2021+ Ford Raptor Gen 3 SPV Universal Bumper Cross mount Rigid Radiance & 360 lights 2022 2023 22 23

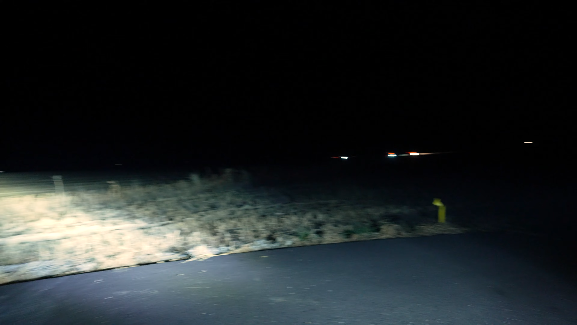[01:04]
So your spot pattern is going to be long and narrow for your light beam, and the driving pattern is going to be kind of a mid-range, mid-distance width.
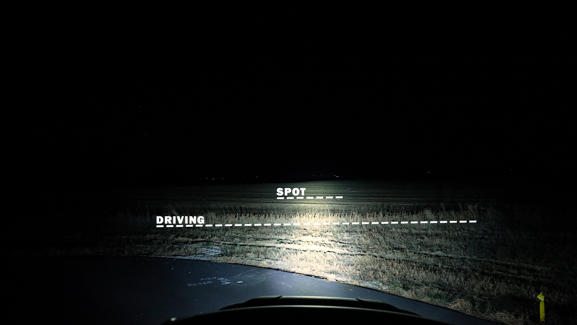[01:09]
It's going to be very, very good for giving you full coverage of the road while driving, you know, at highway speeds. The 360 series also has an amber backlight, which is really popular.